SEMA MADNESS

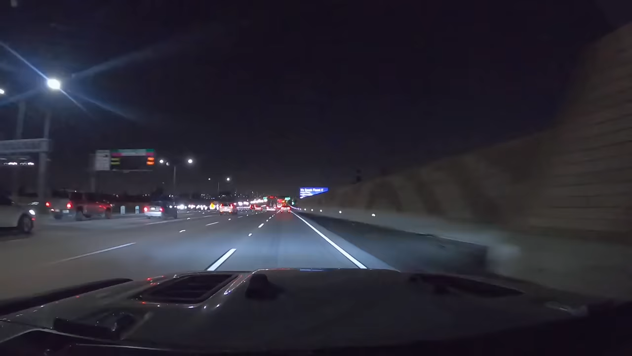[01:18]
I jump on the hectic freeway, and after a 21 hour travel day, I finally arrive and hit the pillow.